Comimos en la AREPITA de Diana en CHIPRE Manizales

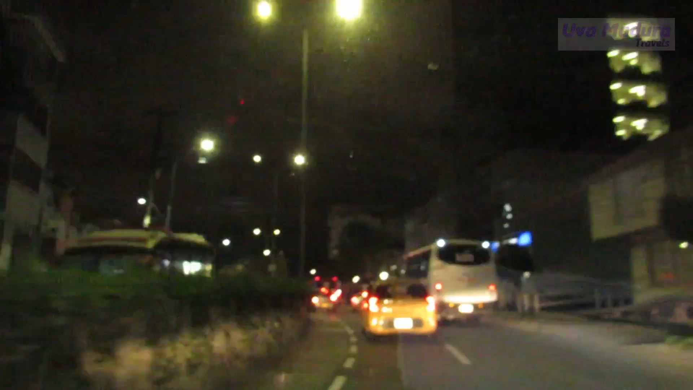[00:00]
¿Cómo se llama esta calle? Esta es la Santander. Y avenida son las 8:23. La 23. Estamos haciendo un pequeño recorrido.
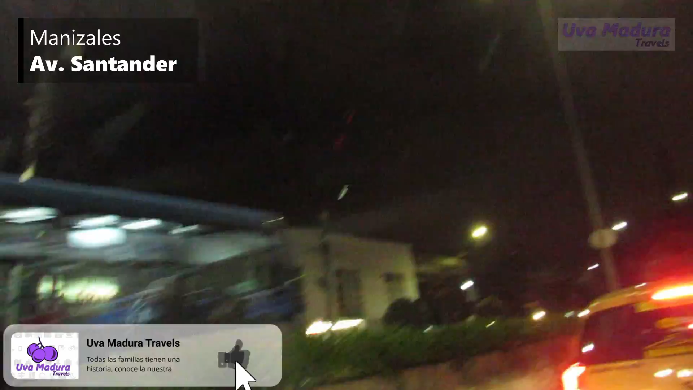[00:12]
Estamos, ¿en qué barrio estamos ahorita? En el barrio Milán. Milán. Y vamos hacia Chipre. Chipre. Vamos a comer allá porque ya mañana nos vamos para Medellín.
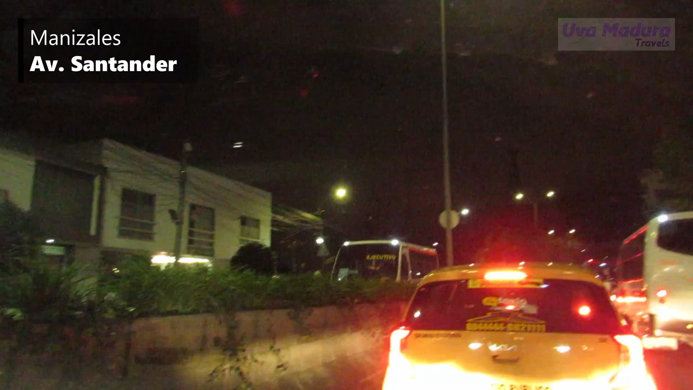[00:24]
Aquí cierto. Estamos en el cable. Esa estación es toda de madera.
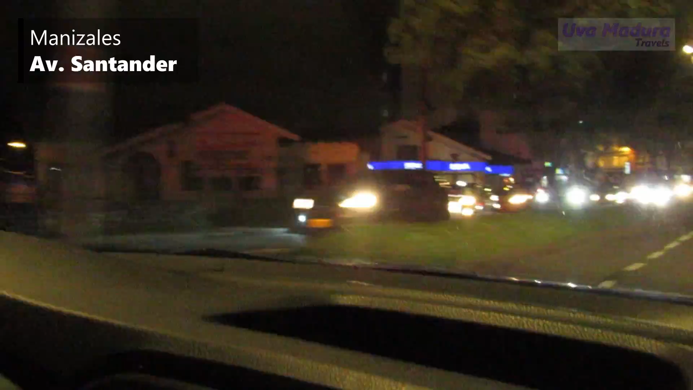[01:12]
Vamos subiendo para Chipre. Para Chipre. A mí siempre se me olvidan los nombres de los barrios de acá de Manizales.